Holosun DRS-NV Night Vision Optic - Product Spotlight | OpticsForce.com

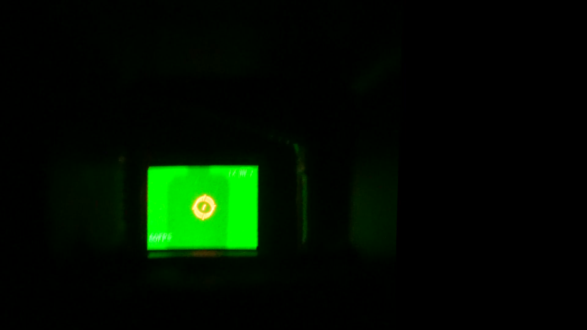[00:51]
On the left side of the optic is the magnetic USB charging interface and an OLED display of 1024x768 pixels.